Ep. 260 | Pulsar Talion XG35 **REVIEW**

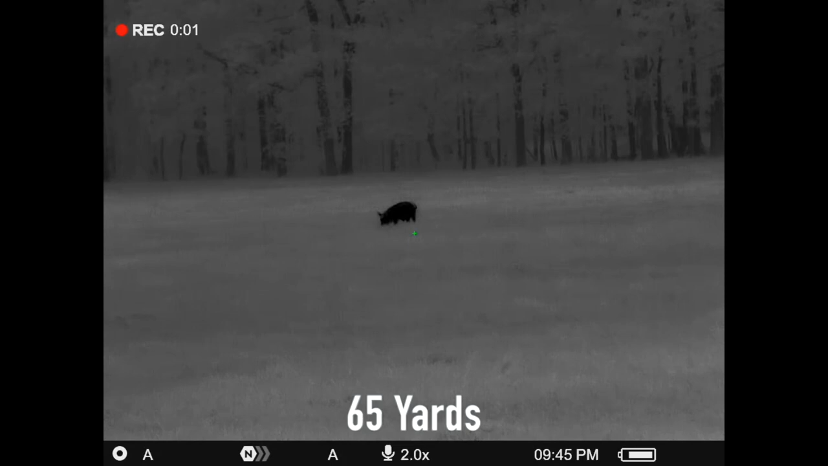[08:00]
5t battery again i'm gonna come back to this battery info
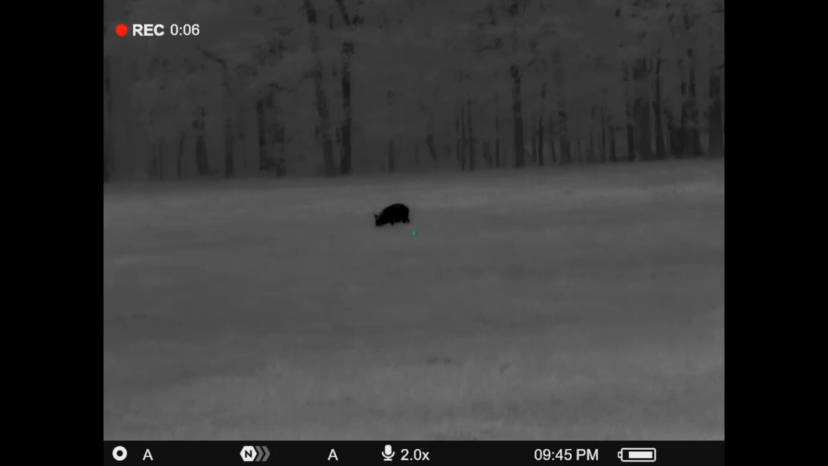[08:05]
in just a minute uh it's got a detection range uh according to pulsar of 19 19